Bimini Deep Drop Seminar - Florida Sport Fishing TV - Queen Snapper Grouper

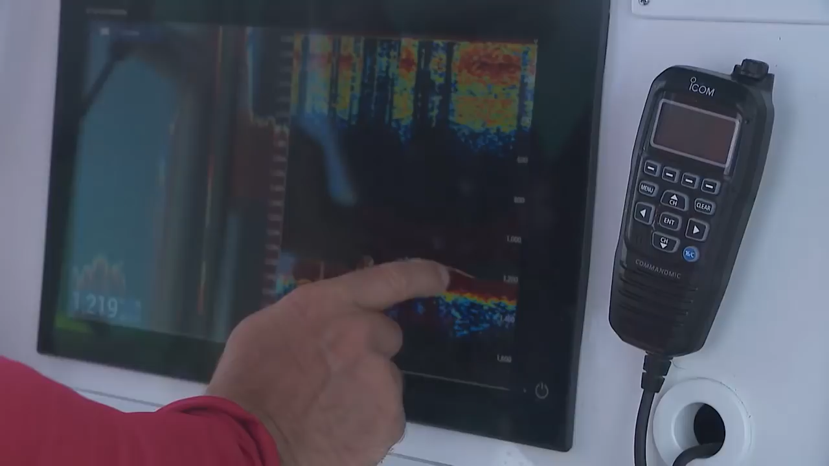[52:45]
You certainly can read fish on your machine. You'll read the fuzz. You'll read the life right on the bottom.
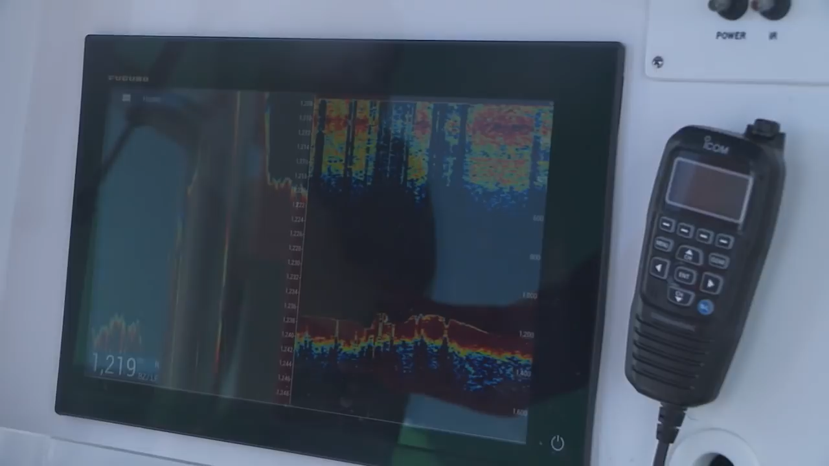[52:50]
No question. Okay. Remember that in deep order, if you have a dual frequency sounder, your machine,